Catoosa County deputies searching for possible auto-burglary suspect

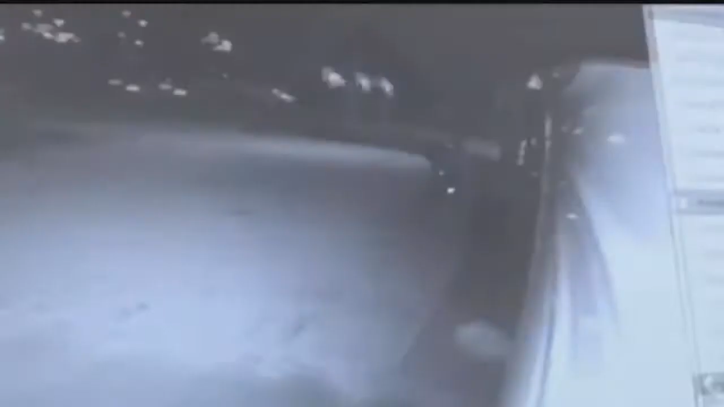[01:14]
We are listing it as a break in. This is the first that's been reported up there. So this isn't something of a rash of crimes that we think this subject might be involved in.
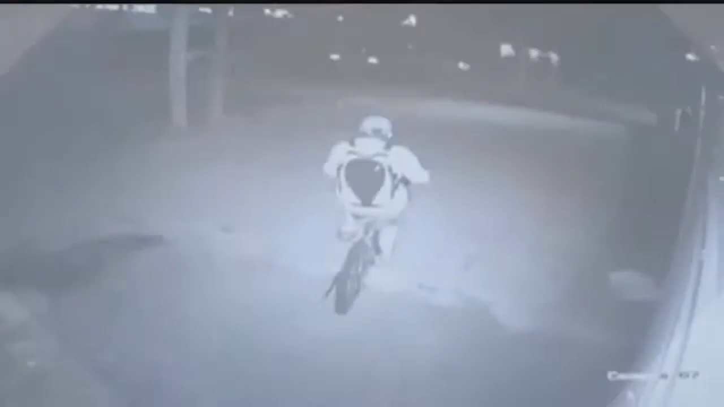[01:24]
A few hours later deputies came across this surveillance video from a tire business next door.
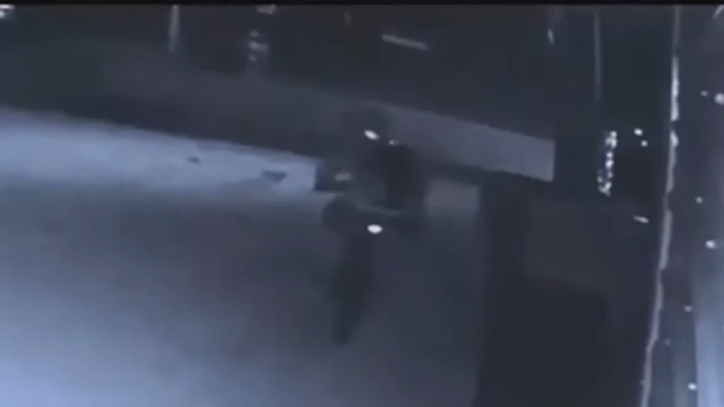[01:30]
It captured the suspect on a bike behind the business. You can see him park his bike and eventually walk to the car lot next door.
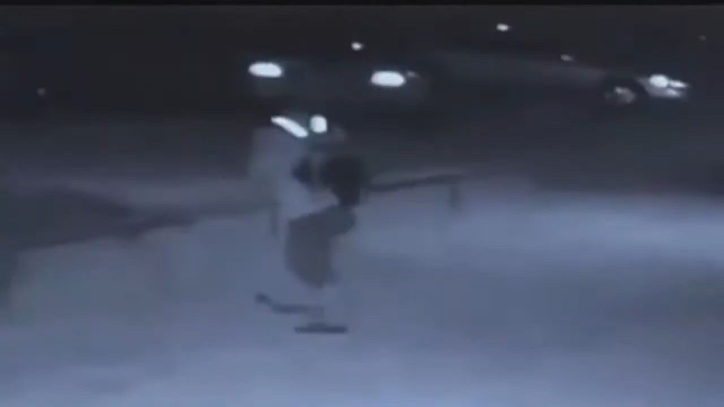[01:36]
That's when the video provided by the sheriff's office cuts off.